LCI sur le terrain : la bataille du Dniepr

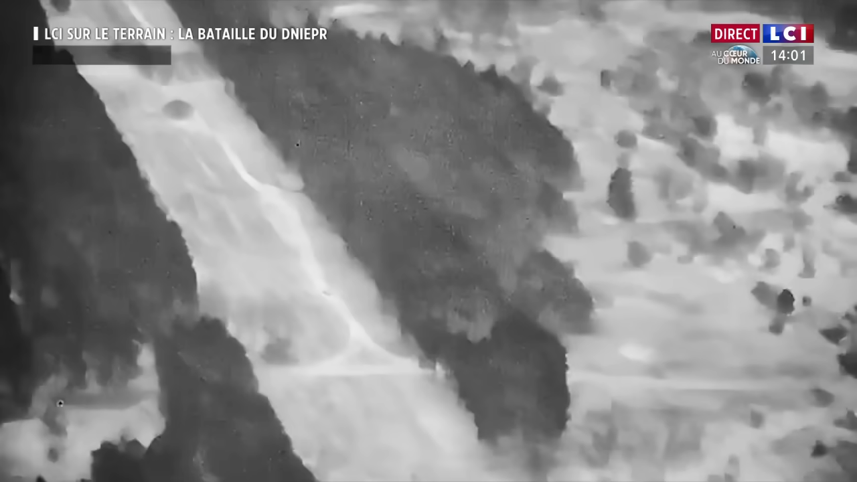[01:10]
Même si nos troupes sont présentes sur l'autre rive, elles ne peuvent pas sécuriser toute la rivière, mais seulement certaines zones.
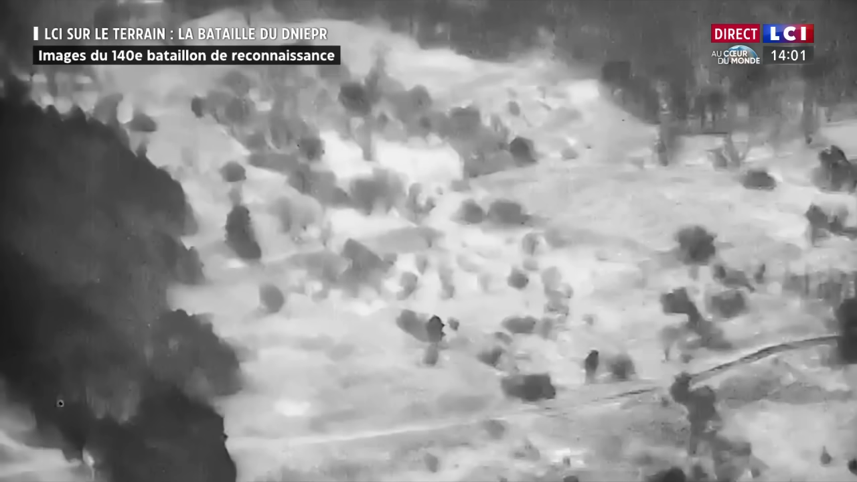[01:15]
Après le premier village, le drone survole une zone forestière.
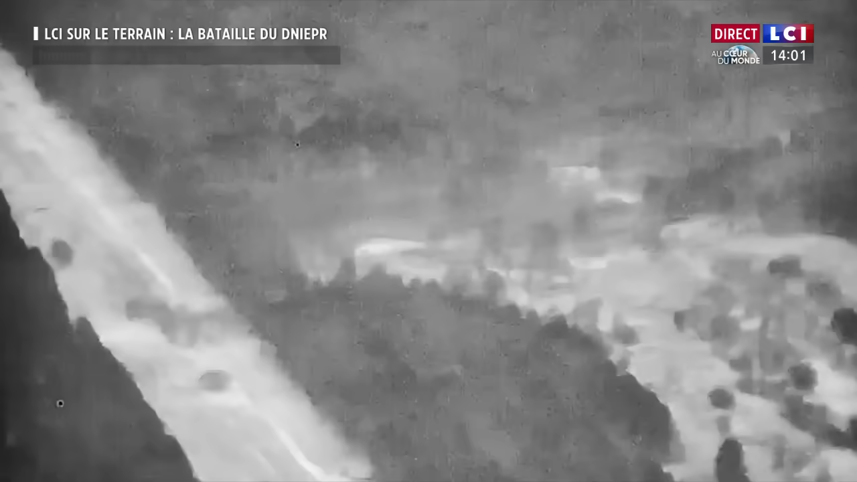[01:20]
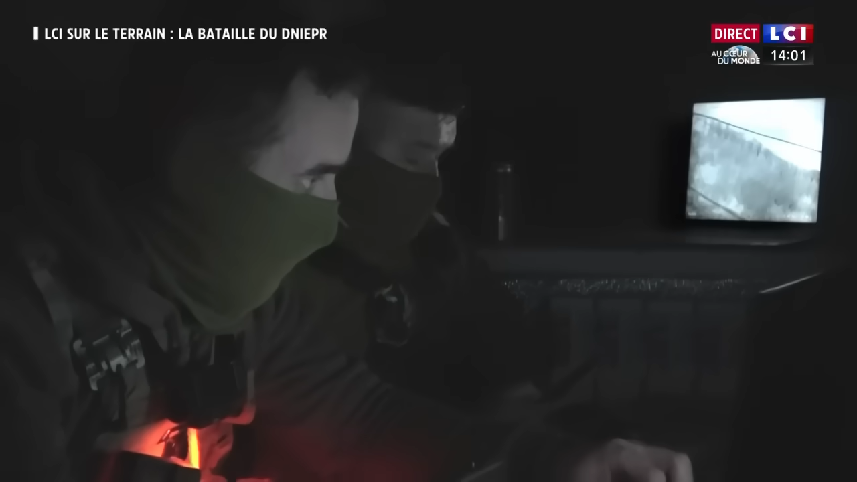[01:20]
Igar nous explique qu'il y a peu d'activité car les Russes ont été repoussées.
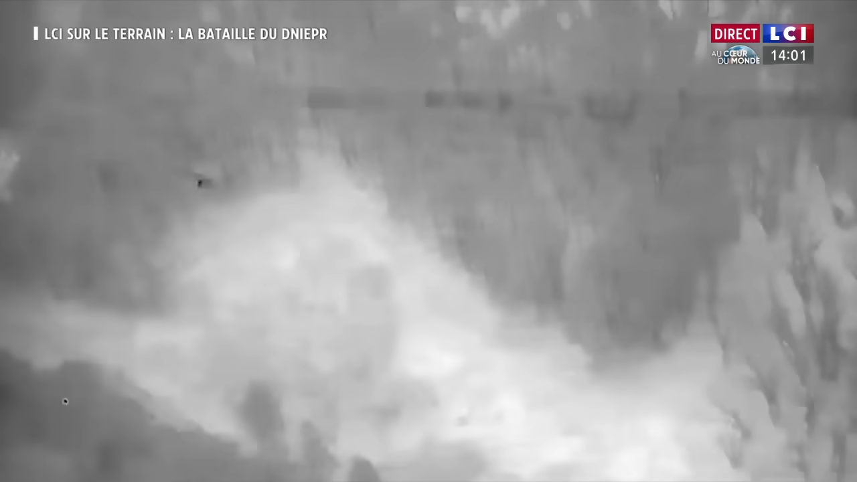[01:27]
Il faut s'enfoncer un peu plus loin pour apercevoir une première cible.